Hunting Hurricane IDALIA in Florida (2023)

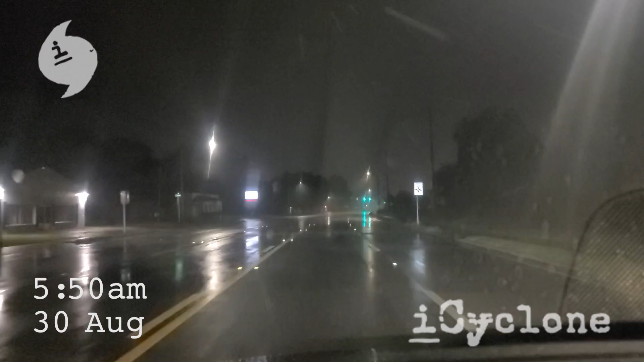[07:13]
Driving around Perry. Conditions not too bad yet. Of course, they're gonna get much worse. Look at the radar, and it looks like might have to get a little south of town to get the core. Well, it's hard to know. It could just be a wobble.
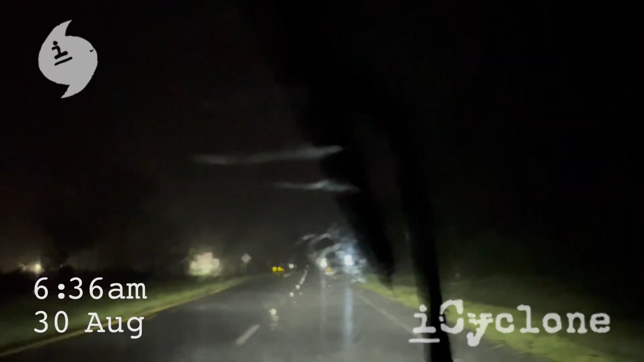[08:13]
South of Perry now, getting a little hairier just before dawn. In a good rain band here. Rain and wind just whipping across the highway. Last final maneuvers to punch the inner core of Hurricane Idalia.